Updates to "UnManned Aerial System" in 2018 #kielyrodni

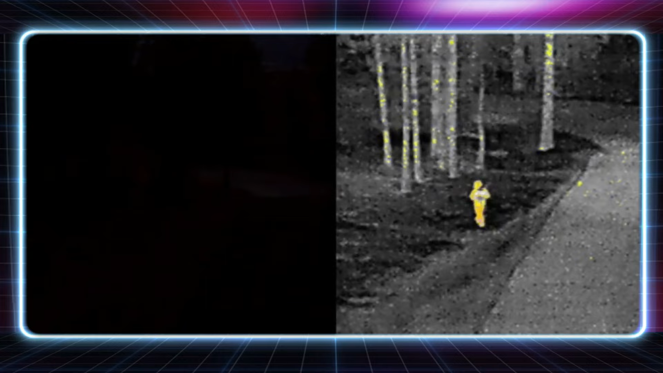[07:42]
and just locating subjects that are hiding out, or whatever the case may be. And then just some different flyover video.
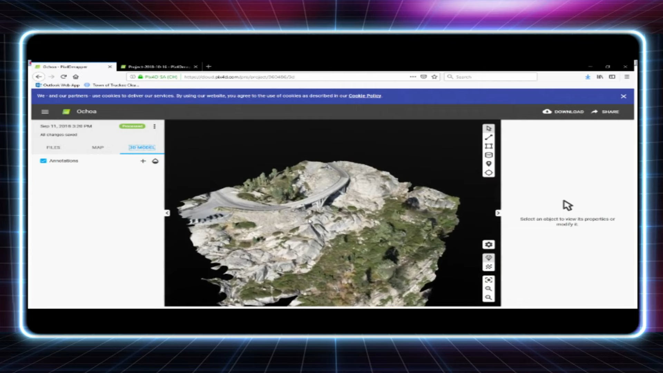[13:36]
And you can really see once these images come together, just the quality that this allows us to do,
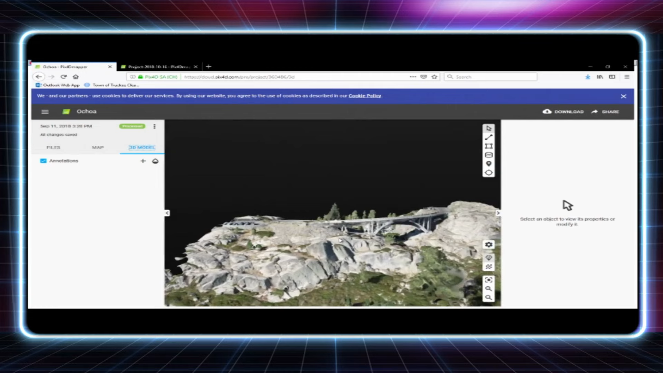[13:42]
which the Total Station did not. This, all in all, probably took 15 minutes to do this entire rendering.
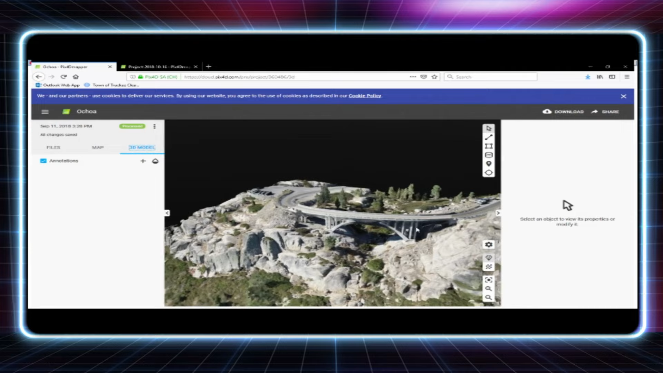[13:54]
And what's nice about this is based upon the latin long coordinates in each one of those photos that would help generate this software, when it comes to maybe down the line doing some kind of traffic accident reconstruction or something like that, the GPS coordinates helps establish measuring points from point A to point B.
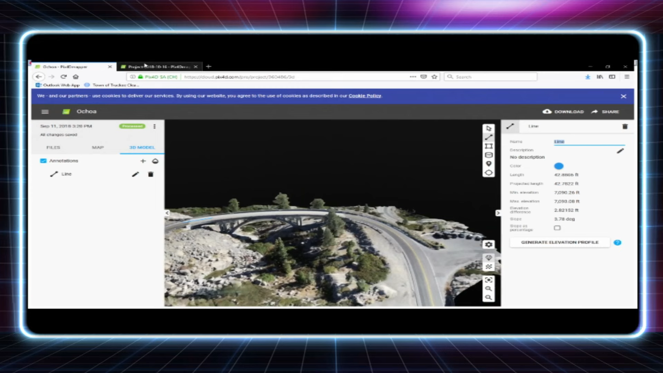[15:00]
Practical application for what we're using this for. It's probably a lot less exciting,
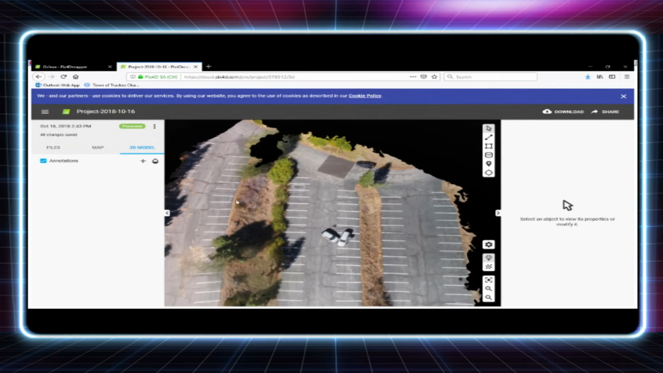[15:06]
but as you can see here, we just did a mock traffic accident collision here. We went up to an empty parking lot up in the Tahoe Donner Ski area.
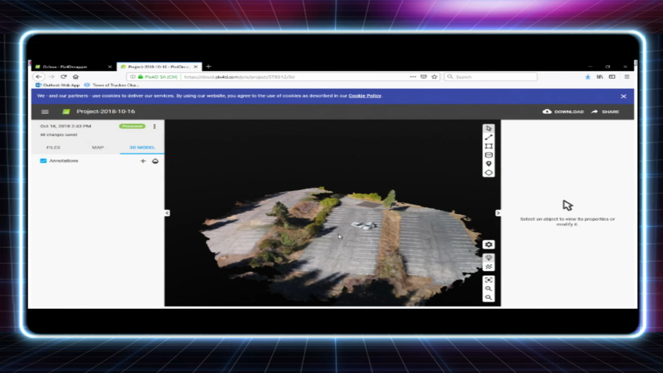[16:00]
so we didn't do a lot of secondary photos to enhance the 3D quality, but you know, for a 10-minute flight, it's pretty incredible what this captures on a 3D level. You can see the terrain difference and the elevation between the three parking lots.